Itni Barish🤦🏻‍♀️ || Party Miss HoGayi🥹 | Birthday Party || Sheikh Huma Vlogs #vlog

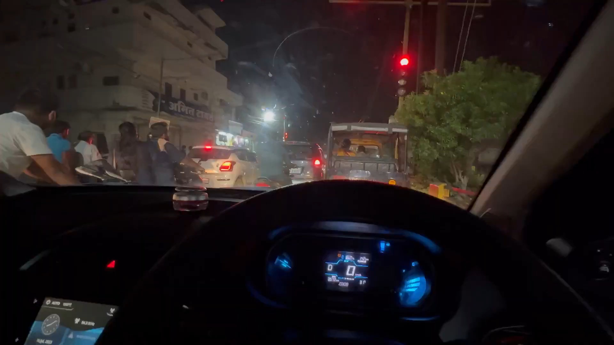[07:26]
ट्रैफिक लगा है, ट्रैफिक। तो आ गई हूँ मैं फ्रेंड घर वापस और मैं सोची आज संडे है, थोड़ा लॉन्ग ड्राइव पे जाऊँ।